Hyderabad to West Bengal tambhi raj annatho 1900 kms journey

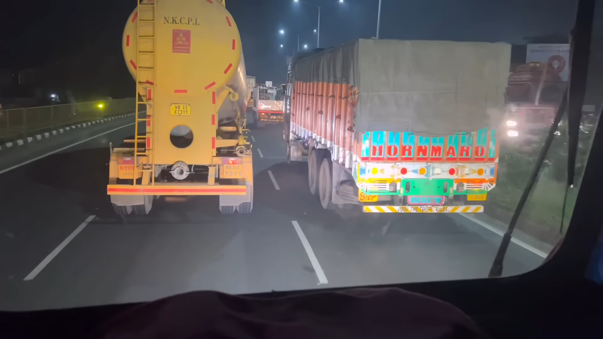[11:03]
ఇక్కడ చూస్తున్నారు కదా, ఇప్పుడైతే మేము థర్డ్ సిగ్నల్ దగ్గర ఉన్నాం అనమాట. ఇట్లానే ప్రతి ఒక్క సిగ్నల్ దగ్గర బండ్లన్నీ ఆగుతూ ఉంటాయి, ఫుల్ జామ్ అయిపోతాయి బండ్లన్నీ.
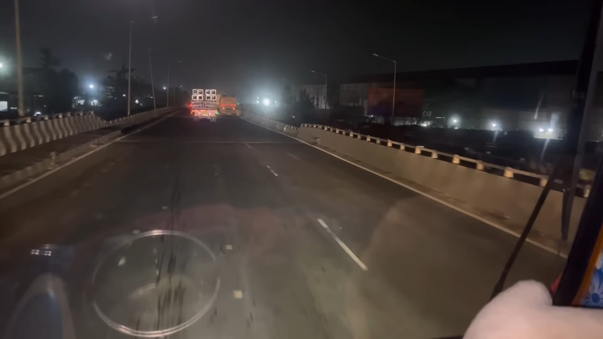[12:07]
రైట్ సైడ్ చూస్తే మీకు అనిపిస్తున్నాయి కదా బండ్లన్నీ.
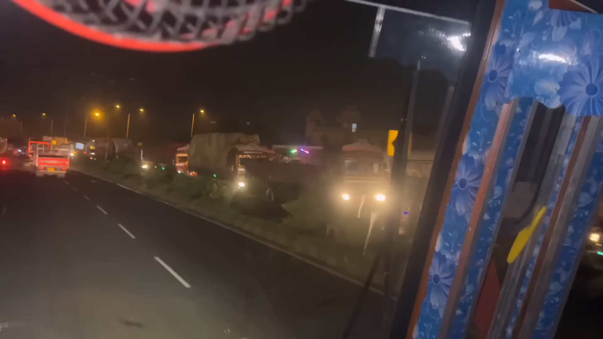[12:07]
10 కిలోమీటర్స్ వరకు ఇట్లనే ఉంటాయి కంటిన్యూస్గా వెహికల్స్ అన్నీ. మనం అయితే సిగ్నల్స్ అన్నీ దాటేసి అయితే వచ్చినాం అనమాట.
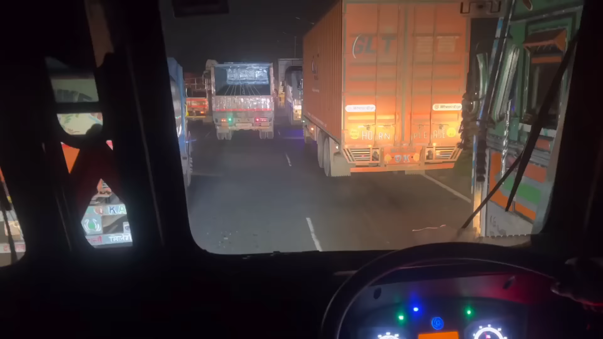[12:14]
మనకు కూడా ఒక 1.5 hours, 2 hours అయితే టైం పట్టింది ఆ సిగ్నల్స్లలో. ఇప్పుడు ఇక్కడ నుంచి వెళ్ళే వెహికల్స్ కూడా అన్ని సిగ్నల్స్ ఉంటాయి కాబట్టి ఇక్కడ ఫుల్ జామ్ ఉందన్నమాట. మన వెనకాల కూడా బండ్లు అనేది చాలా పెద్ద లైన్ ఉంటుంది.